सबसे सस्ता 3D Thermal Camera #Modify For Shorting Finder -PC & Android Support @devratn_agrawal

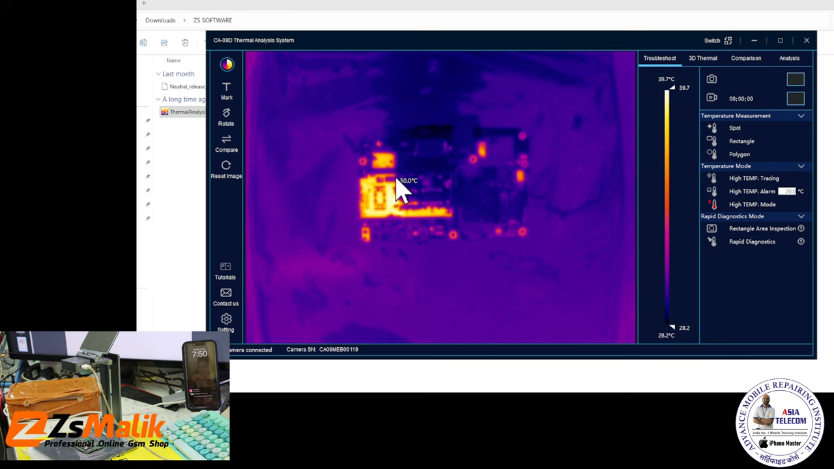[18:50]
On screen: scale top 39.7°C, scale bottom 28.2°C
इमेज टाइप है वो जी पीजी है और वीडियो इमेज टाइप MP4 है इंपट वोल्टेज 5 वोल्टेज है क